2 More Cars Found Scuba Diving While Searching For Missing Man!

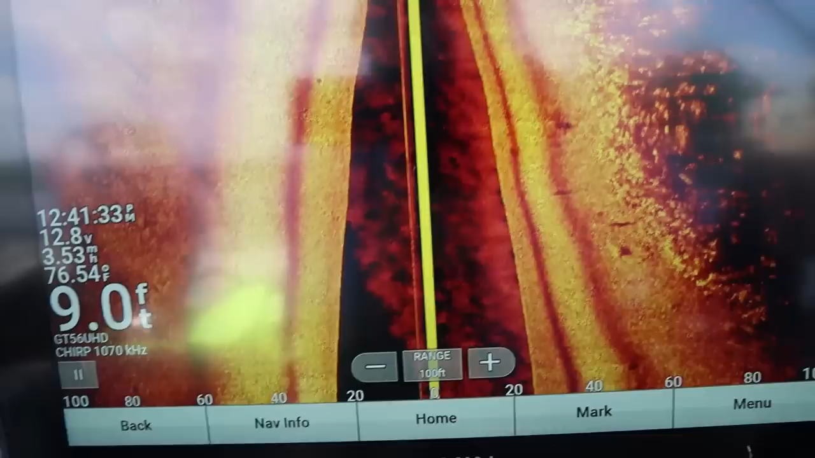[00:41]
On screen: depth 9.0 ft, water 76.54°F
Deep enough for a car, not by much. So we're just gonna scan this area all the way up to the dam again, see if we can find anything.
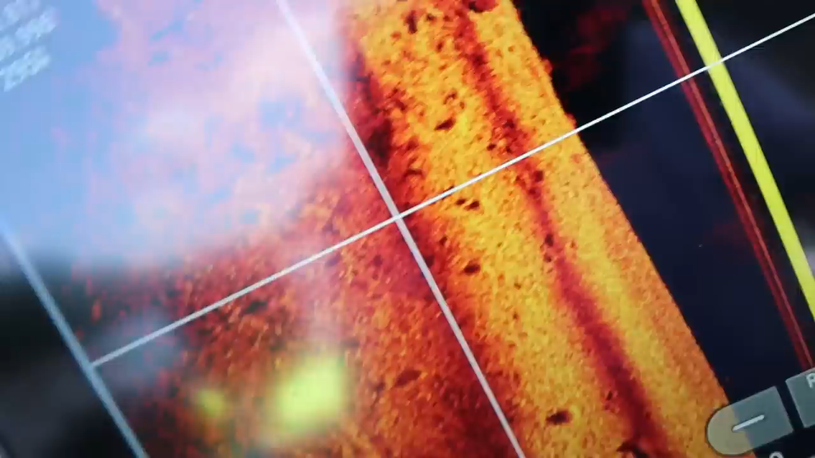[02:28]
You know, I mean, I got to pause, but how deep are we?
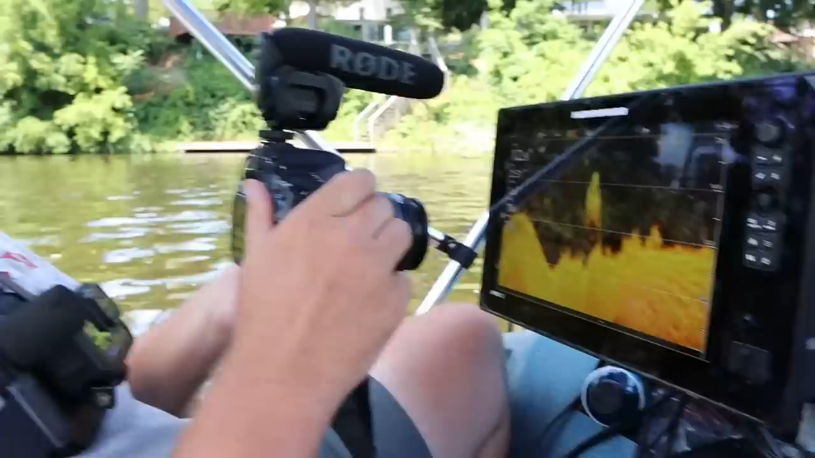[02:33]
I mean, we're at 12 feet. My image just got distorted, but that's kind of what I saw in my down imaging.
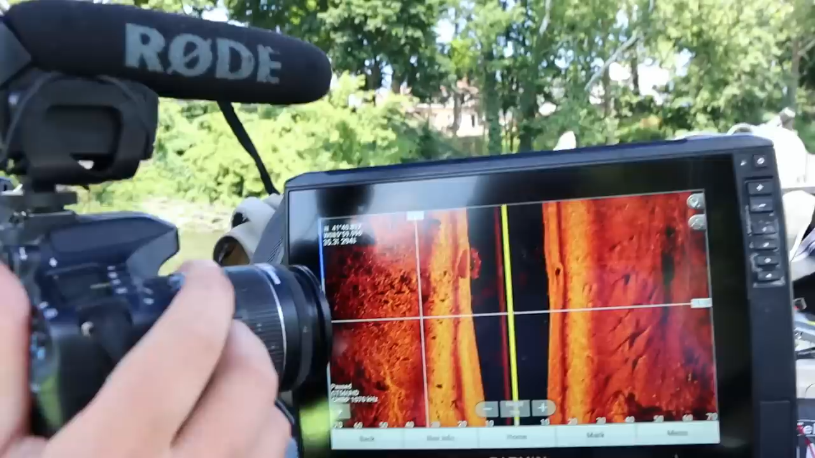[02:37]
Yours looks like a car sideways just, like that. It really does. The shadow looks right. It's maybe a rock that looks the right.
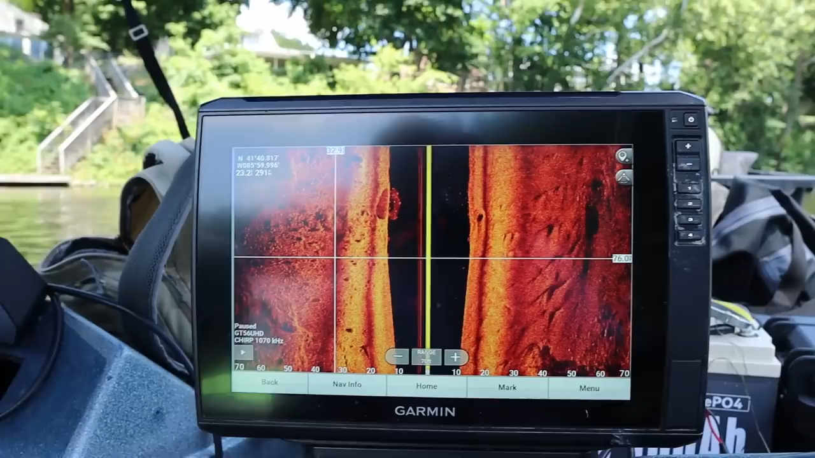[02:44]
That's tricking us. I mean, it's happened, but that picture really has me wondering.
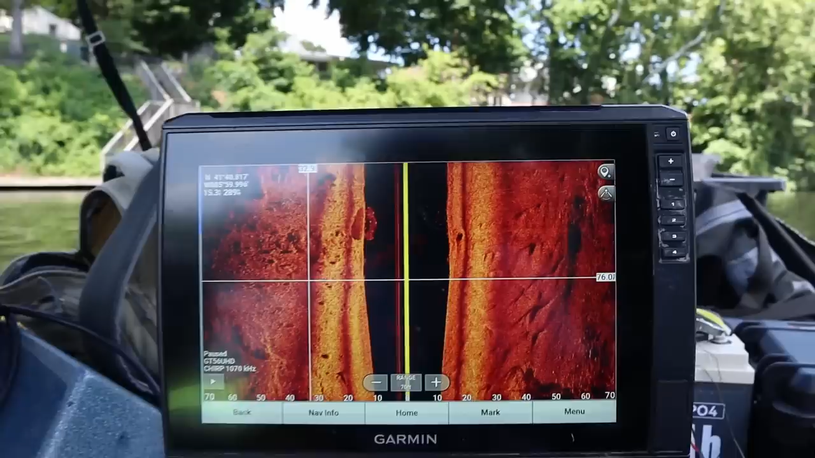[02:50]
We should drop the magnet on it and see if it grabs. Yeah, we should.
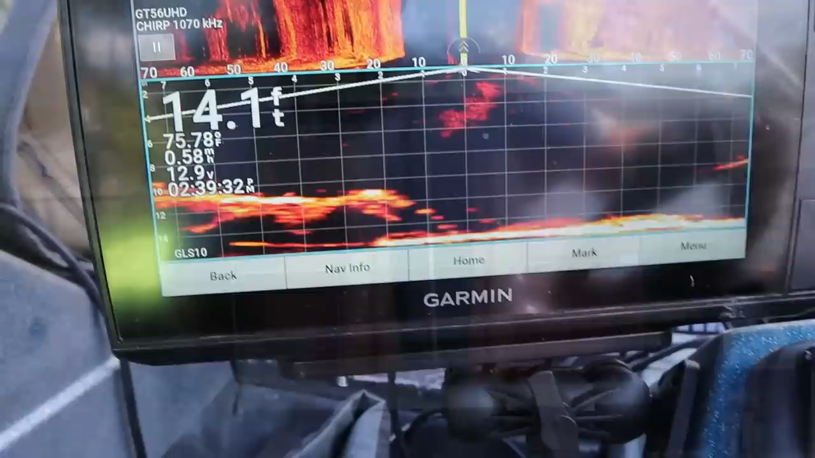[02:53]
On screen: depth 14.1 ft, water 75.78°F
All right, so there is whatever that is below us, and it's metal, and the magnet's on it. So I'm on it.
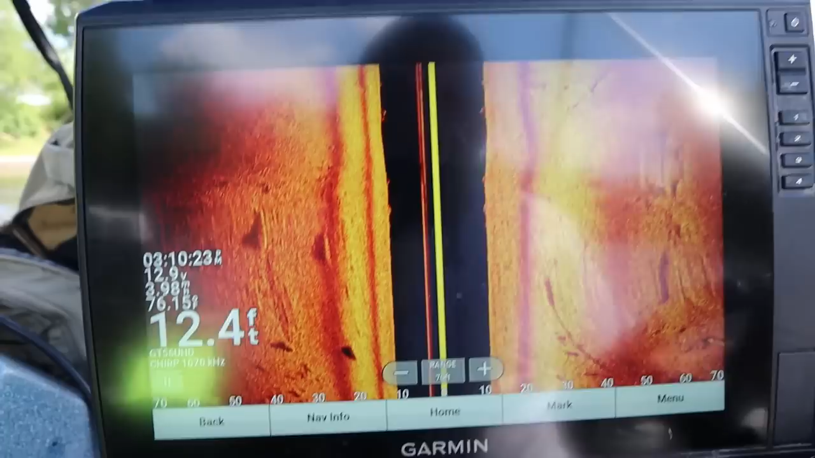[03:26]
On screen: depth 12.4 ft
Let's go back over it again, see what it looks like. Slow down just a little bit.
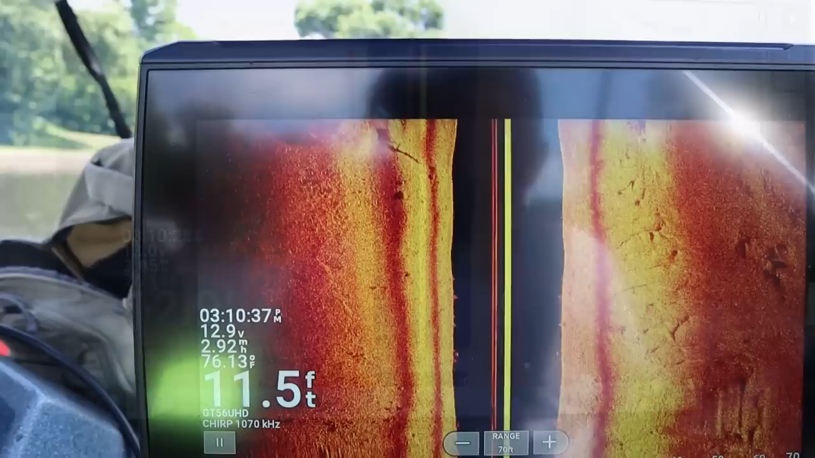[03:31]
On screen: depth 11.5 ft, water 76.13°F
I think that's it on the left. Yeah, whatever that pipe is. It's definitely a car.
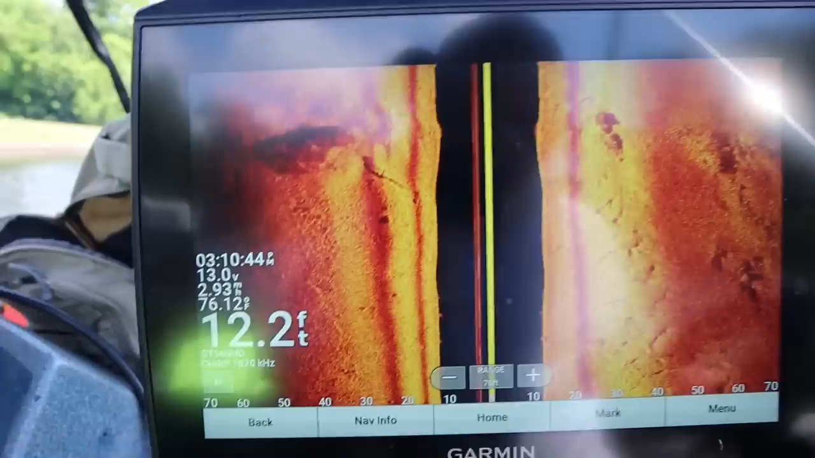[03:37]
On screen: depth 12.2 ft, water 76.12°F
Looks like if I turn around right here, we should go right over it again.
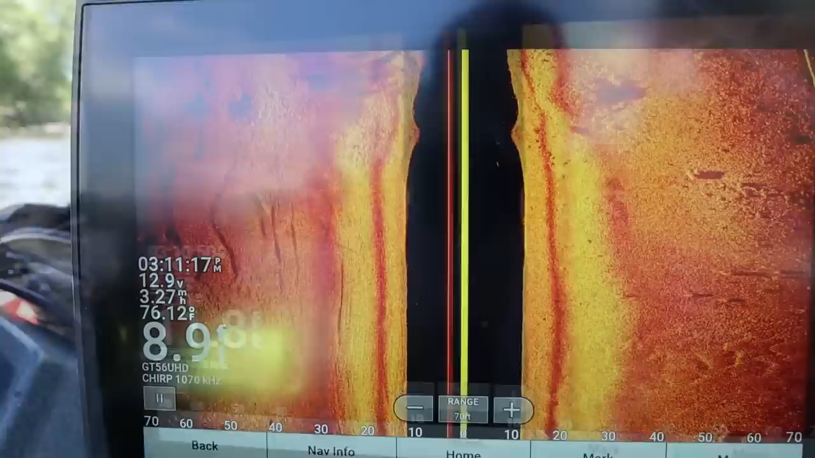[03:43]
We just went over it again. What'd you get? Yeah, same look.
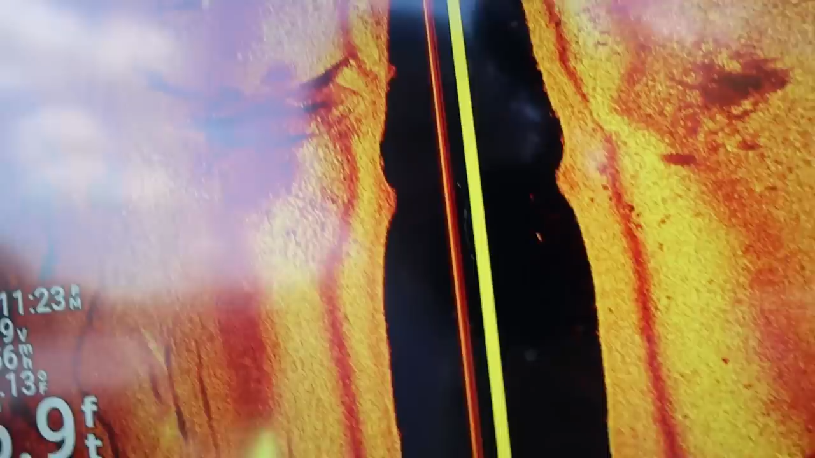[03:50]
I don't know.
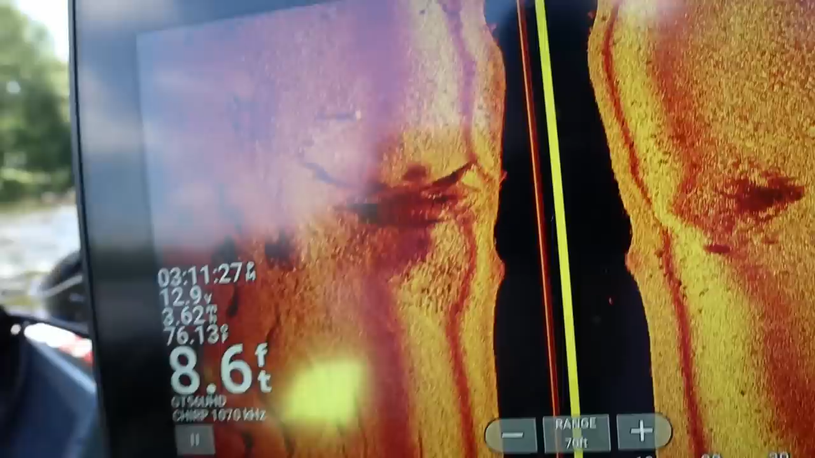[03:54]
On screen: depth 8.6 ft
All I know is it's a vehicle, so it's like we're diving two vehicles now.